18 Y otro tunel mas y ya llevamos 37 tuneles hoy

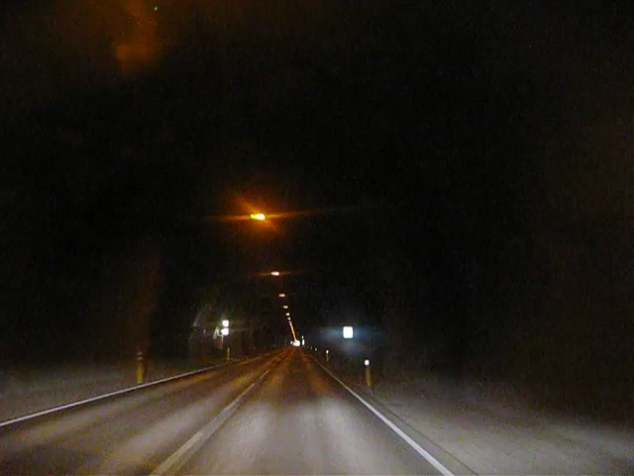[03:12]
Son 4 kilómetros de túnel Sí, no está mal, ¿eh? A lo mejor nos tengo que pagar el peaje Te lo digo para que tengas en cuenta Vale Al salir Sí,